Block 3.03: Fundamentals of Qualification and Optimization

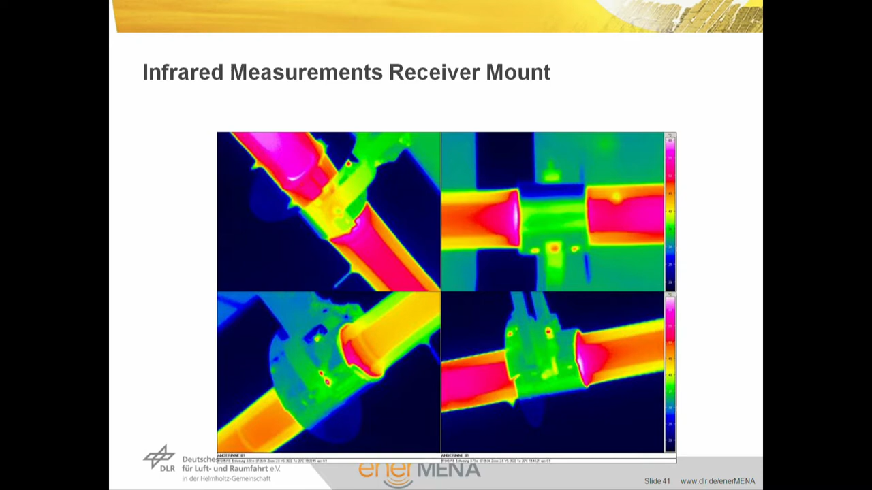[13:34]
The infrared camera is quite useful to measure and detect failures, but also, as in this next slide, to see the temperature distribution on the absorber tube itself to identify heat transfer, to identify checking accuracy.